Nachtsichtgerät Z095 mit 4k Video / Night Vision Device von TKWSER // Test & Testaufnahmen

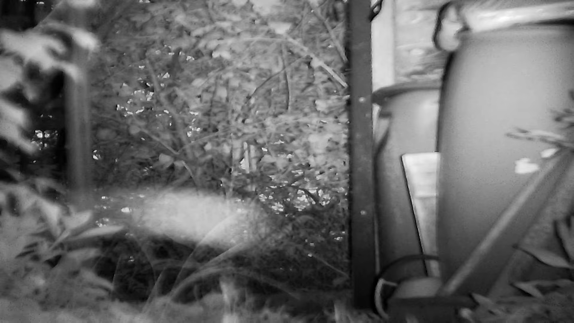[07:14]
Mit dem Nachtsichtgerät kann man tatsächlich in völliger Dunkelheit sehen. Und ich weiß auch gar nicht, wie oft ich das Teil eingeschaltet habe und die Katze war im Garten.
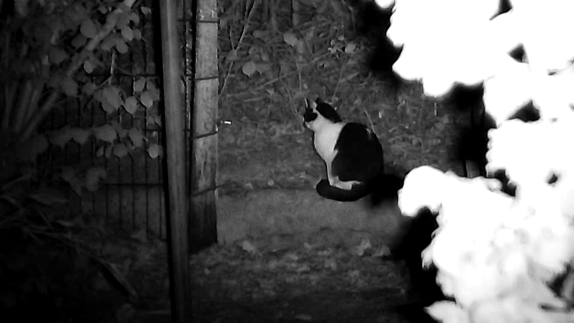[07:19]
Auf jeden Fall sehr sehr unterhaltsam. Hier sieht man auch so ein bisschen den kleinen elektronischen Zoom, den es dann auch oben drauf gibt. Die Kamera ist so schon ziemlich reingezoomt und man kann eben noch ein bisschen vergrößern. Angegeben ist 8-fache Vergrößerung. Ob das natürlich 8-facher Zoom ist, von mir aus gerne.
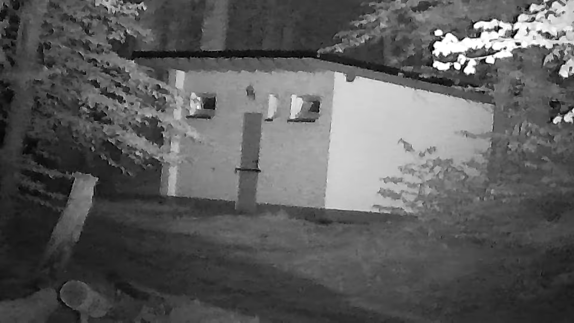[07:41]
Die Bilder in völliger Dunkelheit sind auf jeden Fall beeindruckend. Und auch wenn es mal schnell gehen muss, das Nachtsichtgerät ist schnell eingeschaltet und schnell parat.
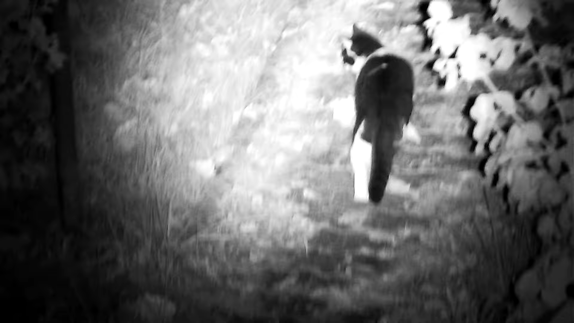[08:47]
Und natürlich auch die Katze. Mittlerweile nutze ich das Nachtsichtgerät sehr oft. Gerade abends, wenn es dunkel ist im Garten.
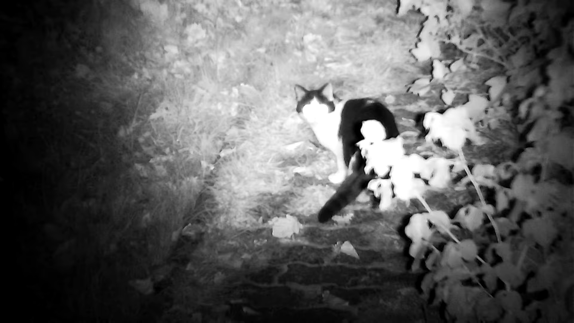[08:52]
Um nachzuschauen, was alles los ist. Und es macht echt auch sehr viel Spaß, weil ich oft erfolgreich bin und was vor die Linse bekomme.
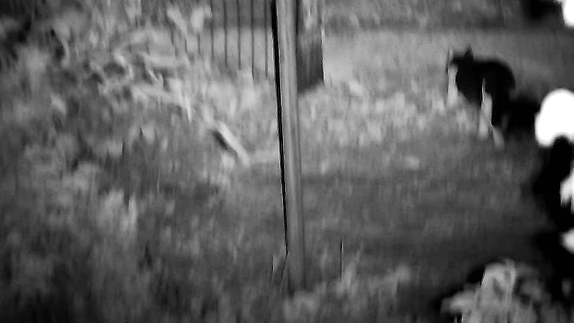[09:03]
Mit dem TKW SER Z095 bekommt ihr auf jeden Fall ein sehr ordentliches Nachtsichtgerät, das sehr, sehr gut verarbeitet ist. Dazu eine lange Akkulaufzeit hat. Ihr könnt Videos aufnehmen in 4K-Auflösung, Fotos bis zu 36 Megapixel.